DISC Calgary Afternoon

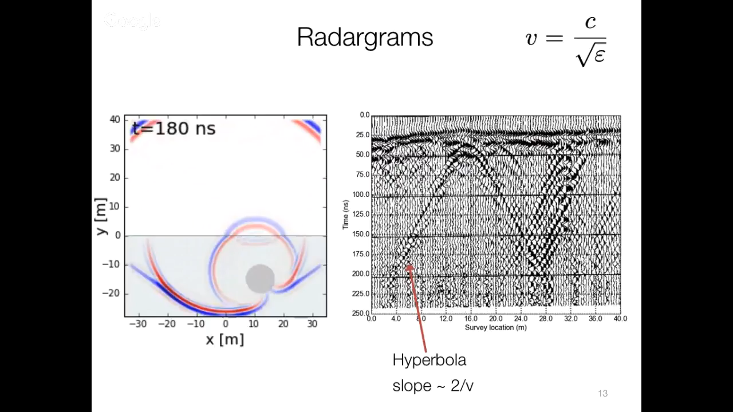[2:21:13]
speed of light divided by the square root of the dielectric constant. So if dielectric constant is 9, then this stuff is traveling at speed of light by about 3. And any reflections come up as hyperboles. So if you're looking at interpreting radar grams, then it's,
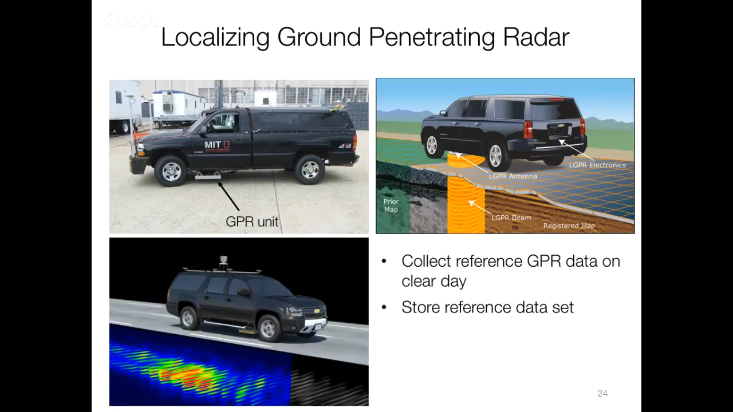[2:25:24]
And then on a clear day, you go over and you just measure your radar gram, okay, and you store it. And then on another day, you're just going to use that reference data set and then to kind of cross-reference where you are. So you've stored the reference data set. Now you go out on a different day, you calculate your radar, get your radar gram, and you cross-correlate that with your reference data set, and you try to find where that correlation is maximum, and you know, it's here, and you try to locate yourself.
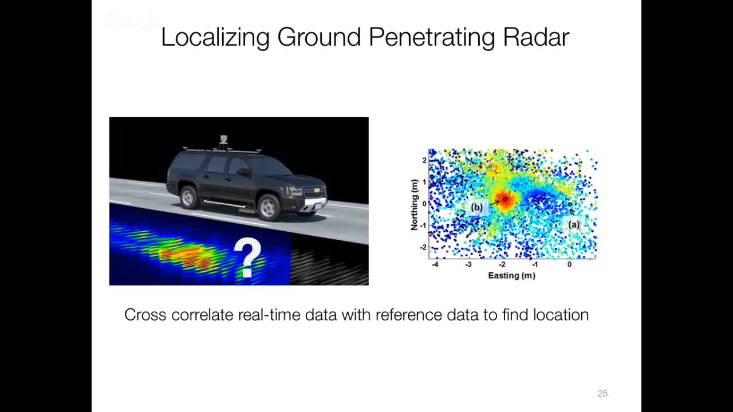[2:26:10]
they can get like 4 centimeter accuracy driving at 60 miles an hour. So that's, you know, under bad conditions. So.